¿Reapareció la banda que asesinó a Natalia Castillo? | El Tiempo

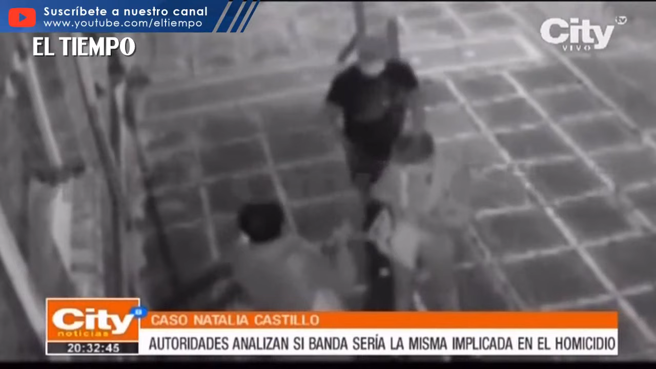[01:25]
para emboscar a dos transeúntes a quienes amenazaron con arma de fuego para robarlos. Como en el caso de Natalia Castillo, el robo se comete entre el mismo número de personas que van a bordo de un vehículo y aprovechan la oscuridad de la noche.